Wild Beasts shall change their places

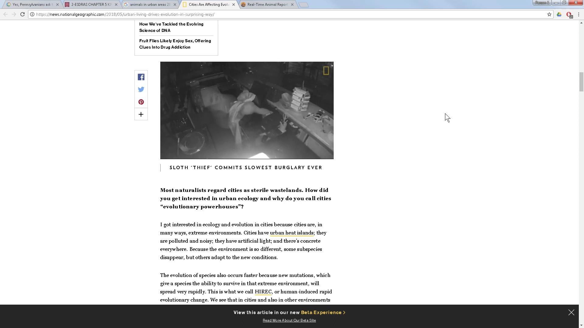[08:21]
like an antenna or something giant still the kids and monkeys are regularly victims but this is the first time a sloth snuck in
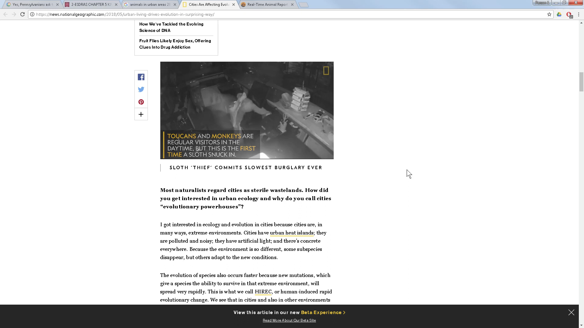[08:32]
now they got a sloth sneaking in despite its slow and steady approach the sloth's mission was unsuccessful you know the
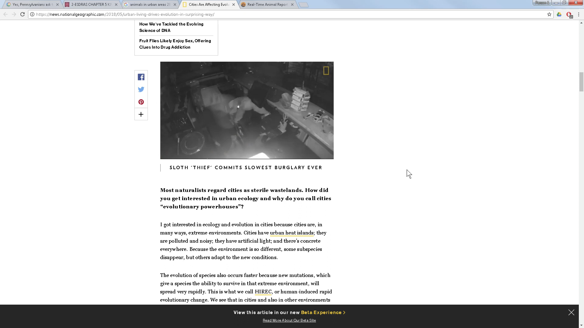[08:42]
animals is is scratching man they scratch and trying to survive trying to find them something too man